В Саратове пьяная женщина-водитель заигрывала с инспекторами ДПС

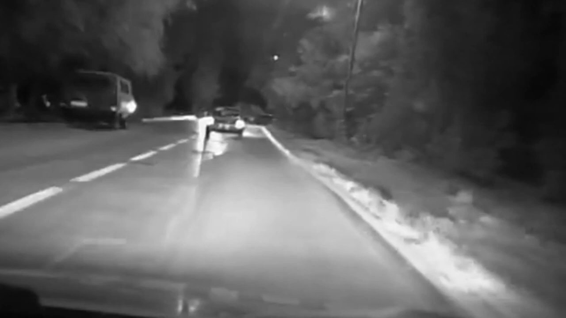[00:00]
Полицейские получили информацию о том, что по Ленинскому району разъезжает 12-я, за рулем которой находится нетрезвая автолюбительница.
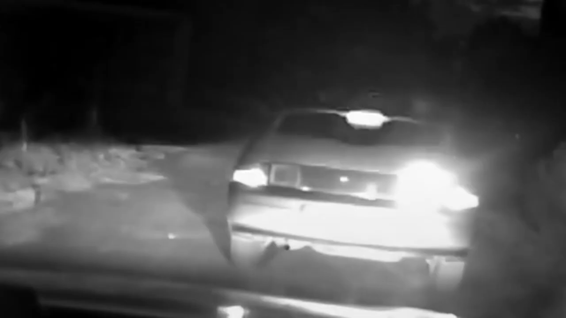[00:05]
Действительно, информация подтвердилась,
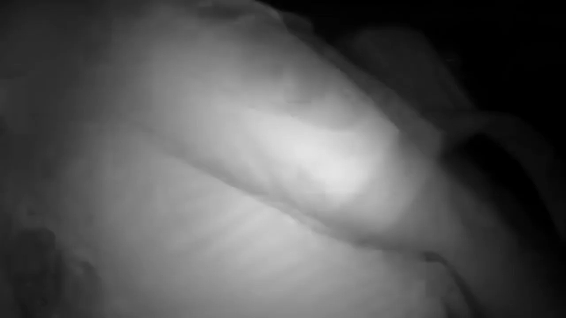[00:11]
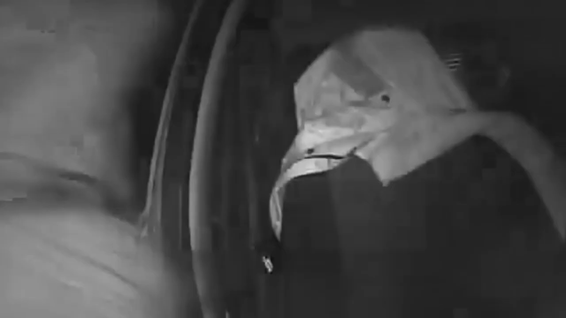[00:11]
и после непродолжительного преследования на улице Школьная сотрудники ГИБДД задержали нарушительницу порядка.
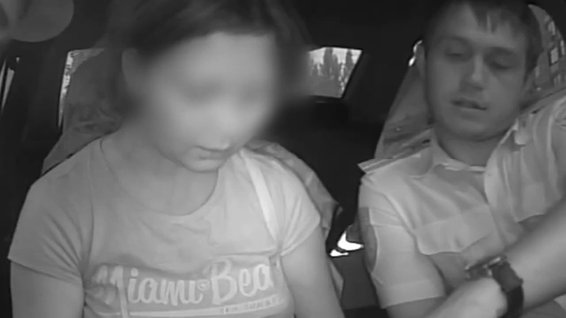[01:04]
Затем, видимо, под воздействием невыветрившегося алкоголя, девушка устроила для полицейских настоящее шоу, пытаясь заигрывать с ними.